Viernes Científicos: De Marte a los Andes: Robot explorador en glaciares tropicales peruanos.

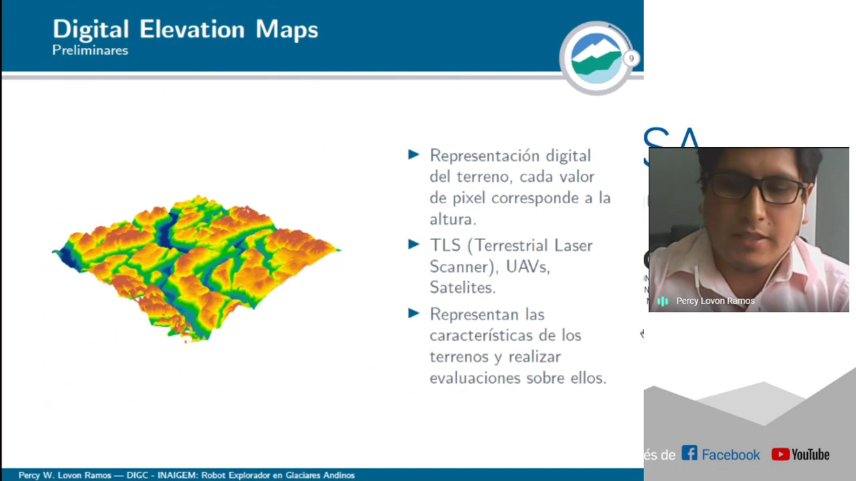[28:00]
Generalmente son con terrestres laser scanners, con láser terrestres, UAVs, que ya recuerdan que eran los vehículos aéreos no tripulados, y la información de los satélites. Representan características de terrenos y podemos realizar evaluaciones de riesgo utilizando esta información.